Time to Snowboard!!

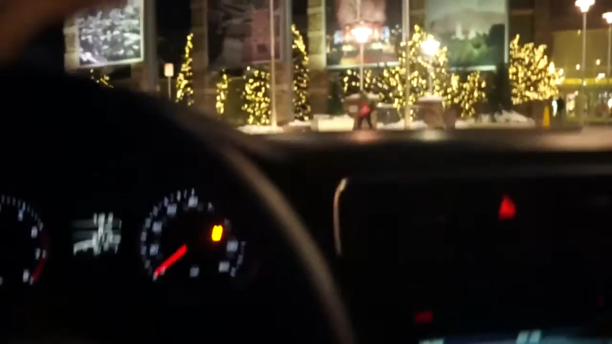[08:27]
Yo, I just saw something insane Jenner with blonde hair is what he saw look at this look at this asshole He just he just he just uh smashed into the curb there.